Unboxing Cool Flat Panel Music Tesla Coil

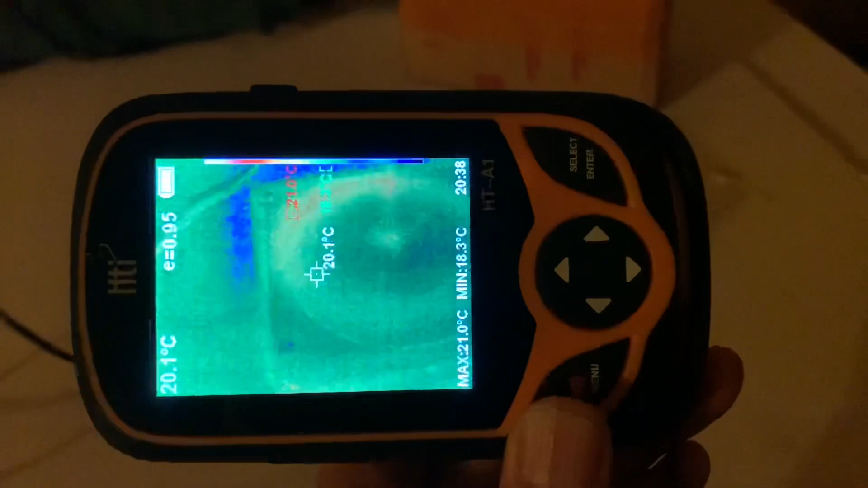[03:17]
On screen: spot 20.1°C, max 21.0°C, min 18.3°C
here's thermal imaging doesn't show a lot of heating it looks like the peripheral
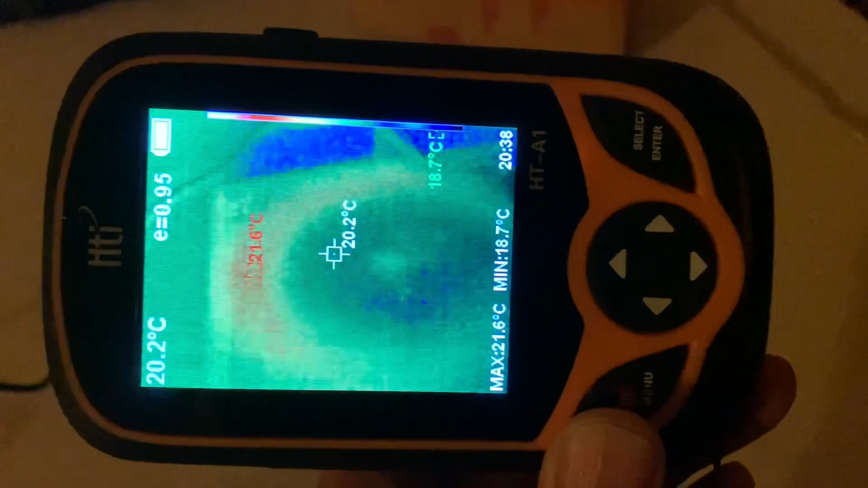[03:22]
On screen: spot 20.2°C, max 21.6°C, min 18.7°C
part of the pancake coil which is the part of it that's nearest to ground has heated up a little bit
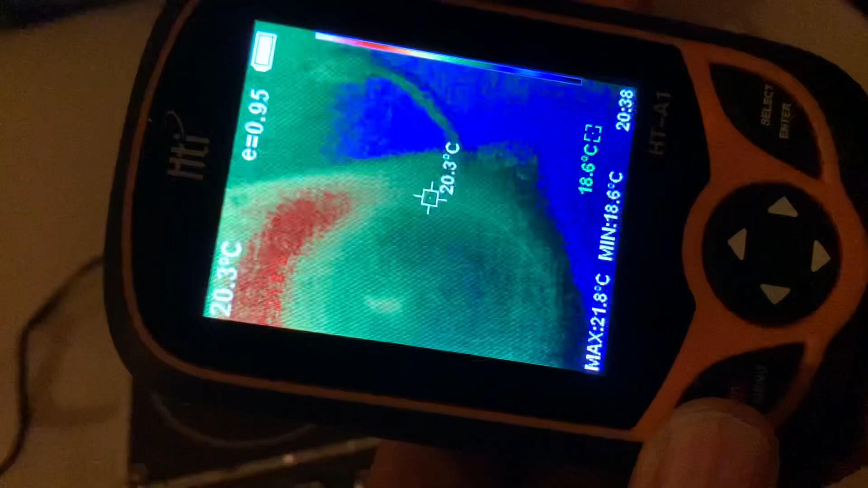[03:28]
On screen: spot 20.3°C, max 21.8°C, min 18.6°C
but it's around 20 degrees centigrade but not a lot of heating which is great